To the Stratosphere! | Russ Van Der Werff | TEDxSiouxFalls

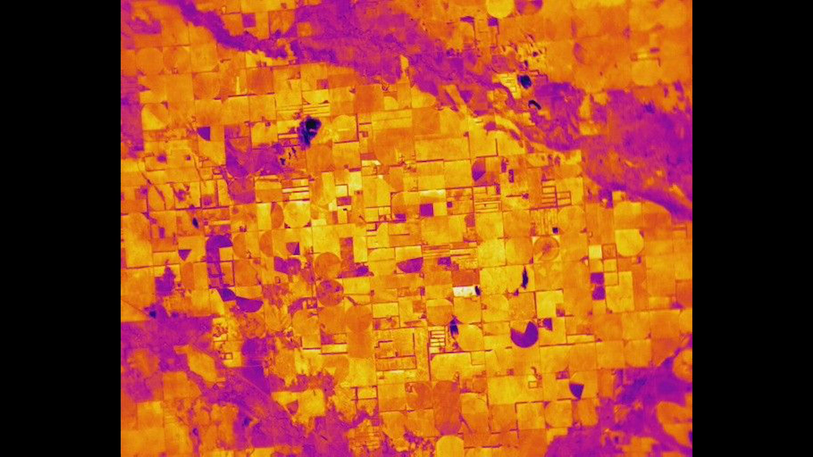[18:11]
This is an infrared image that we took from a balloon this year. And so if you can provide that balloon up there,
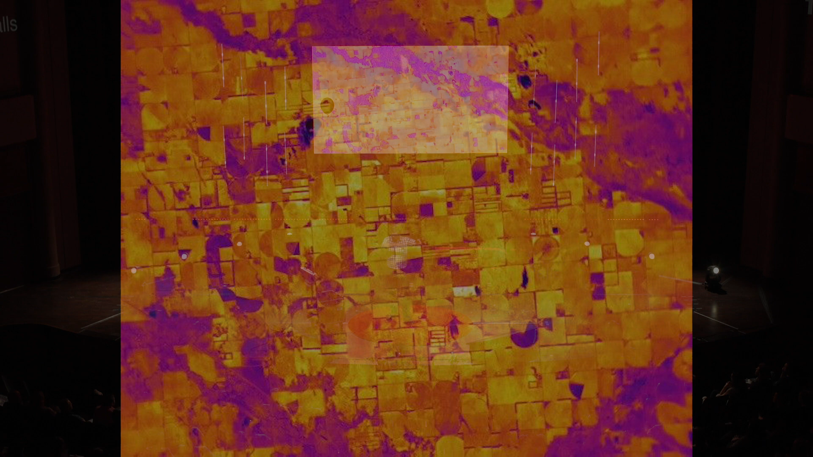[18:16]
station seeking over that fire, you can provide awareness to those firefighters to know where they need to go to do the next step in the battle. So there's a lot of cool stuff that comes out of this.